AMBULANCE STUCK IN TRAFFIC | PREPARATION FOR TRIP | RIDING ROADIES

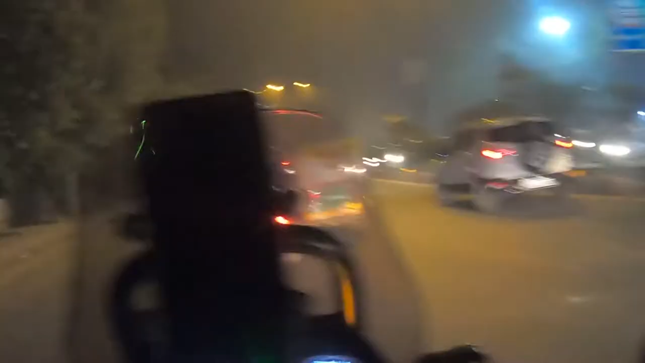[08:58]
और टेक आरांड टेन मिनिट तो ली कहते
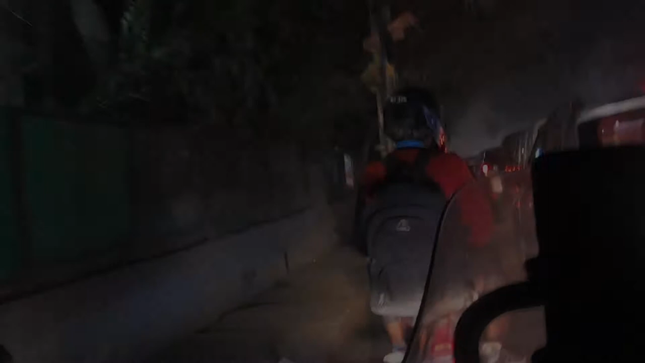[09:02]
हैं जब जल्दी किसी को कहीं पहुचना हो तो
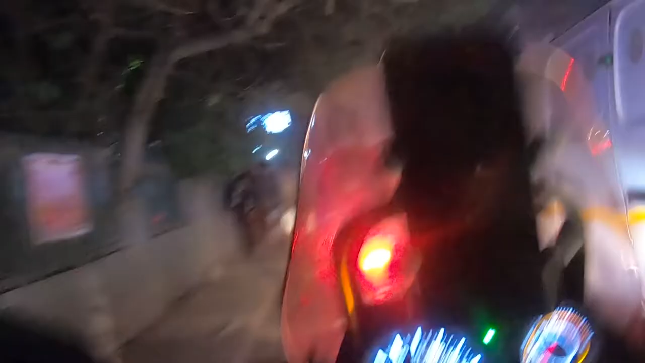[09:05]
कोई भी साथ नहीं देता तो सेम
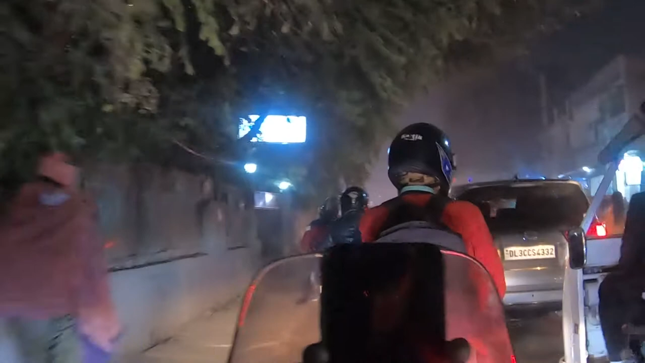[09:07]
है तो सेदोलाजाप पर इतना जाम लगा बढ़ाए कि गाड़ी जो है बिलकल
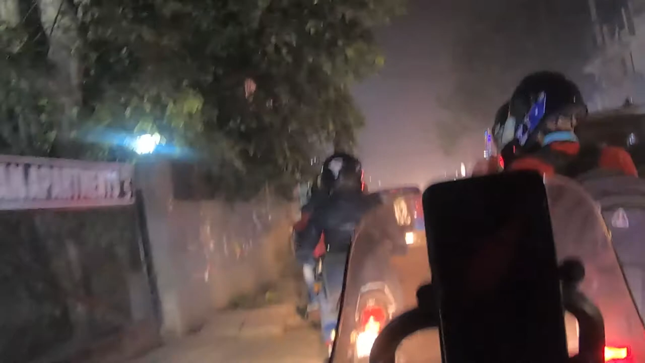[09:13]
दीरे दीरे दीरे निकल रही है और वहाँ पर भाई हुँच पर ऴेट कर रहा है कि भाई कह पर रहेहें कहाँ पर उसको कैसे समझाओ कि भाई यहां पर जो है प्राफिक जाम लगा हुआ
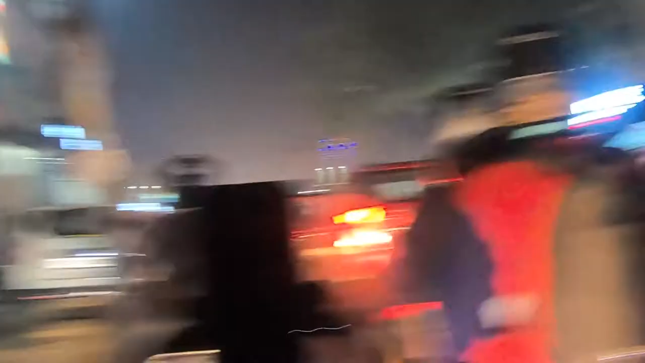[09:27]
है बहुत ही दीरे दीरे दीरे बाइक चल रही है तो
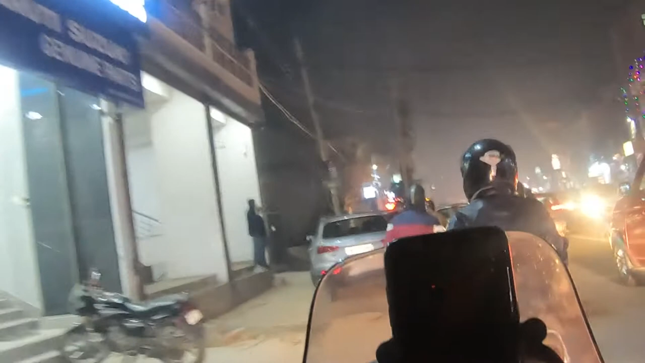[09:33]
जल्दी यह पूरा जाम है उसको पूरा गरे
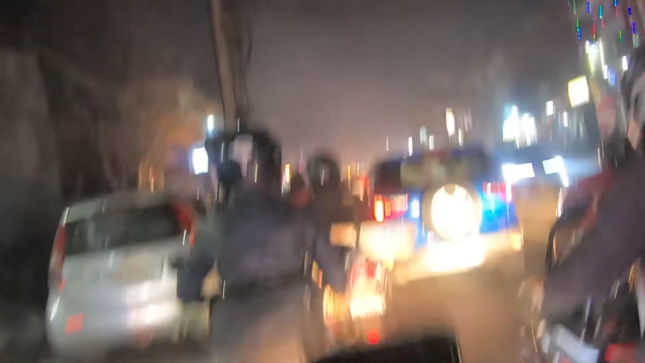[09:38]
आगे तक जाम है अब देख सकते हैं जो है जाम लग गया है और सच
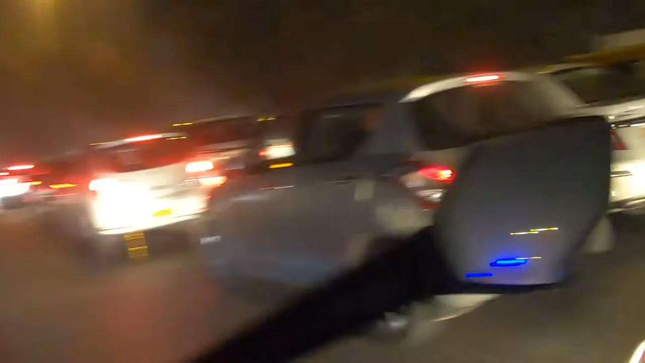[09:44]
में कोई रस्ता देने के लिए � वे को और यहां था पर जाय जो मर्दी ओजाए बैठे लोग रस्ता देने के लिए दो दो
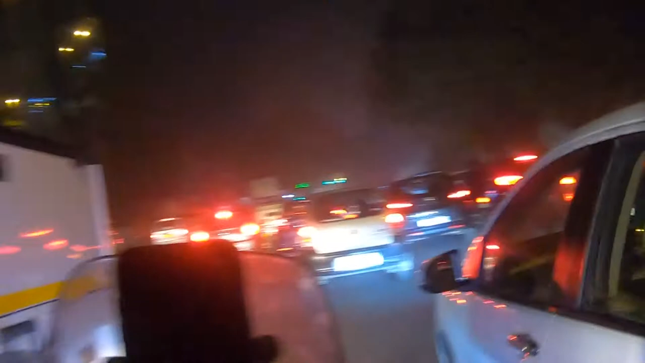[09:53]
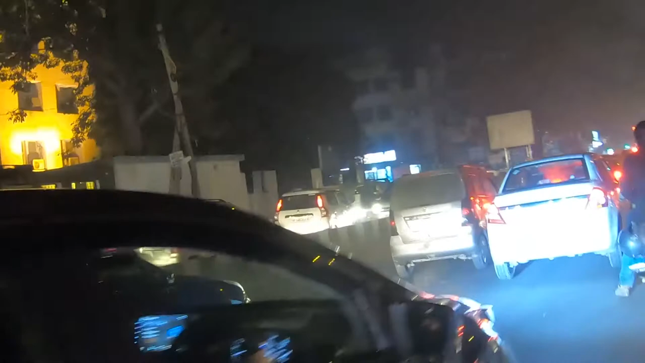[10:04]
लोग जाने के लिए बदब हट नहीं सकते कि आप यह इतना फसी भी है